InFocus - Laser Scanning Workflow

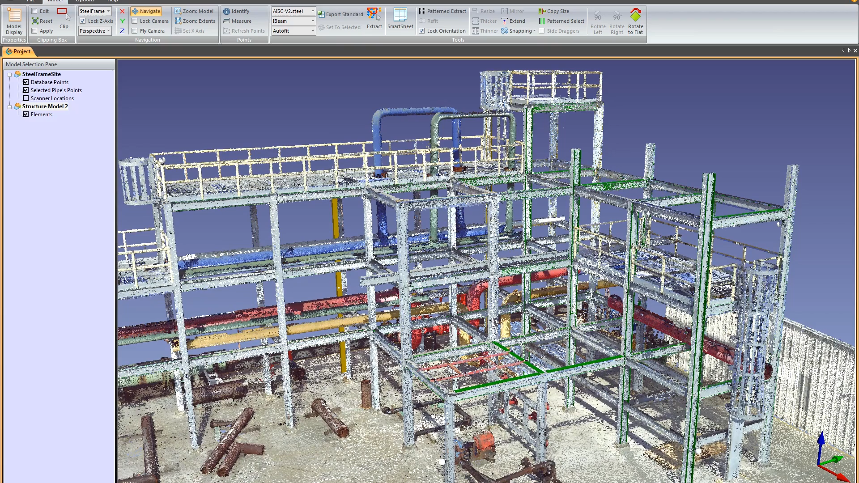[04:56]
So built into the software are some industry standard tables that allow you to then, when you model different pieces of the point cloud,
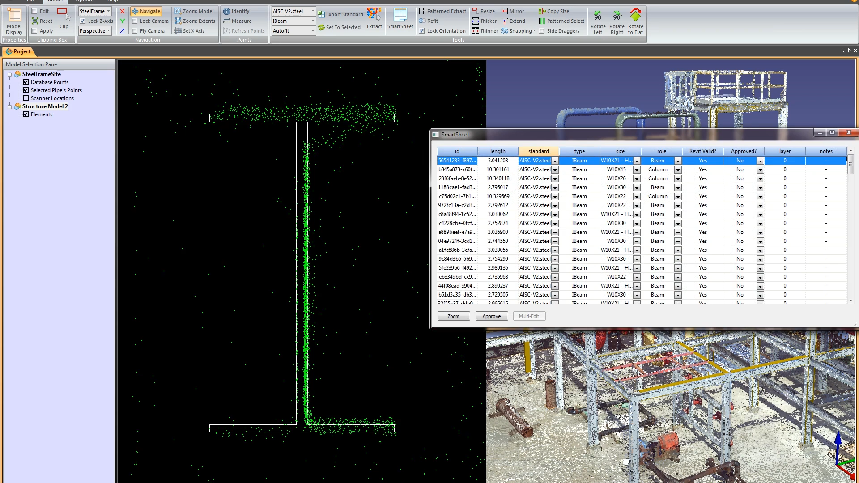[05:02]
to be able to attach that industry standard to the actual modeled entity. And in the past, that wasn't the case. It was just a surface model that then basically had to remodel once you got it into your design software.
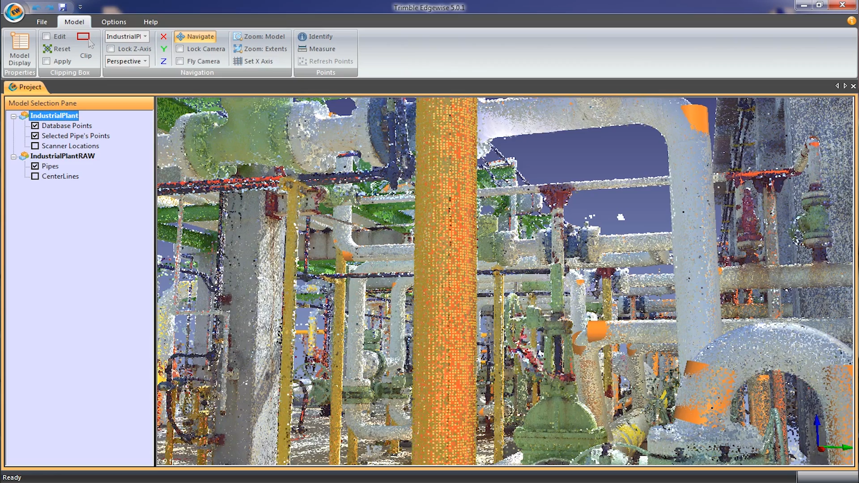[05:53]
and it will extract up to around about 90% of the pipes it can see in the environment.